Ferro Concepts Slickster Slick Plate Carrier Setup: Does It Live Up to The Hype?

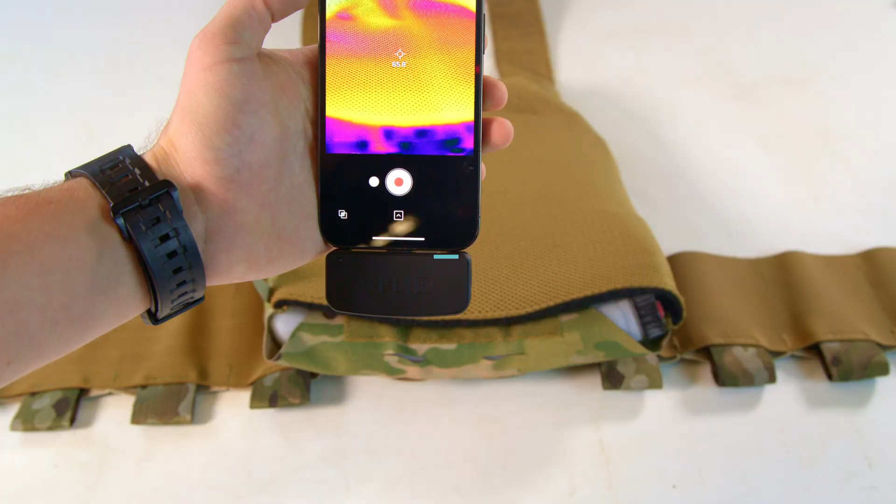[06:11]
The Ferro Concept Slickster recorded a baseline surface temperature of 80 degrees Fahrenheit and an ice plate inside temperature of 65 degrees Fahrenheit, resulting in a thermal shift of 15 degrees Fahrenheit.